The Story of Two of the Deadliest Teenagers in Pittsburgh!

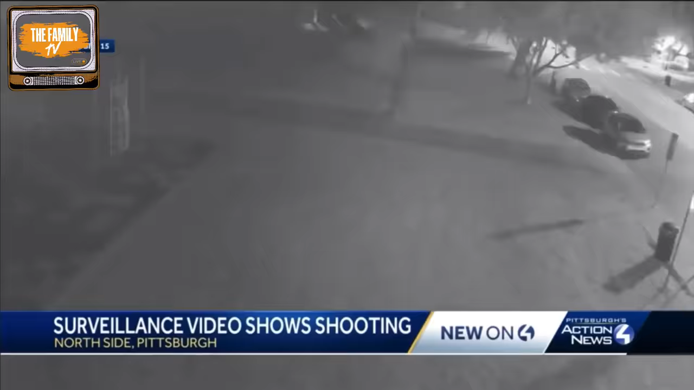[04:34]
people were killed including two innocent bystanders you can see a number of shots were fired onto cedar avenue hines